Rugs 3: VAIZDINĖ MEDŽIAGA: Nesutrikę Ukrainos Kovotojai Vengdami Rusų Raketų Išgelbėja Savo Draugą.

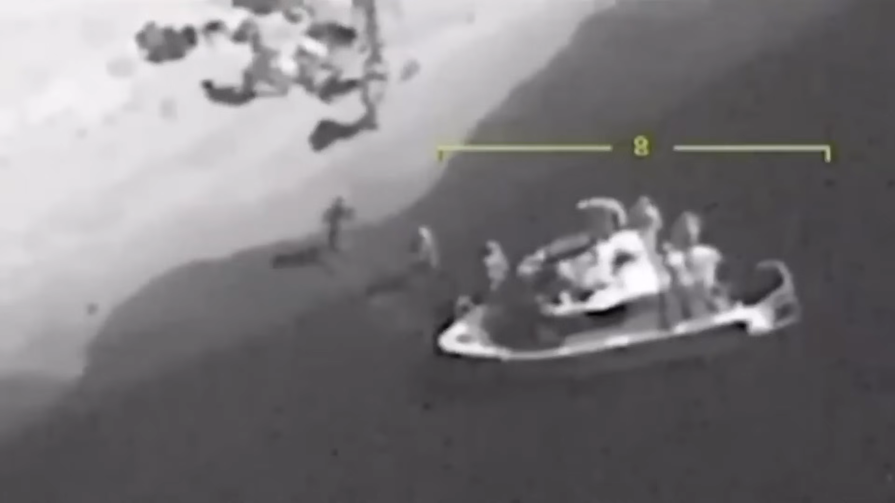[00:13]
Nesenei išleista vaizdėnė medžiaga rodo, kaip Rusija atvyko į galutinį tašką ir pradėjo krauti amuniciją iš vienos iš valčių. Kai Ukrainičių turmo drono operatorius paleido raketą ir sunukino laivą kartus amuniciją, kas sunukino dešimtis karių tuo pačiu metu.
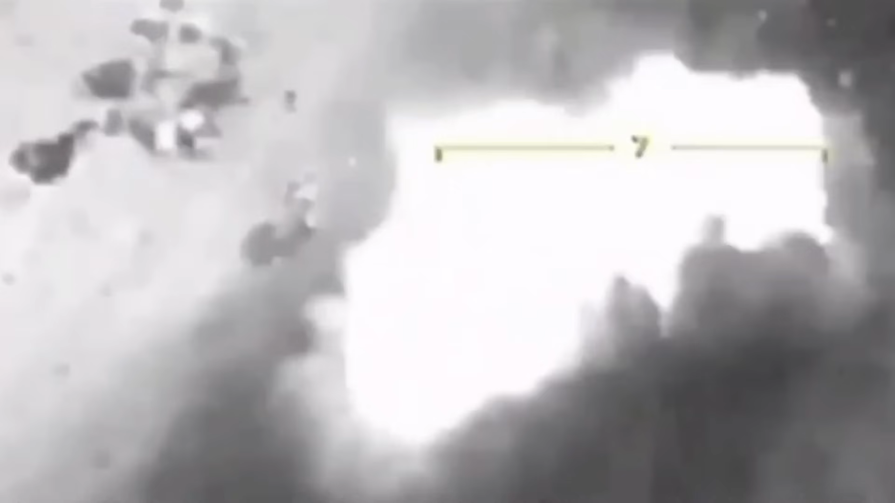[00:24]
Įdomu tai, kad šį kartą Ukrainičiai panaudojo Baira aktartę B2 piločius orlavius, kurių mes jau ilgą laiką nematėme.